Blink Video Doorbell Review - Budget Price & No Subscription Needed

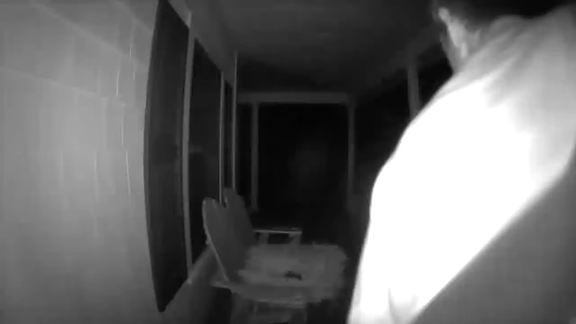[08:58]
This is a shot I did in total darkness and I used its built-in night vision to do this part.
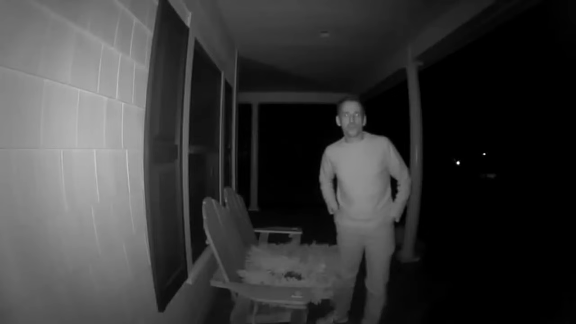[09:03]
It'll automatically switch between day and night and as you can see it has an infrared illuminator here that doesn't blow out the subject so you have a chance of recognizing people. Now the microphone on it is adequate to have a conversation with somebody.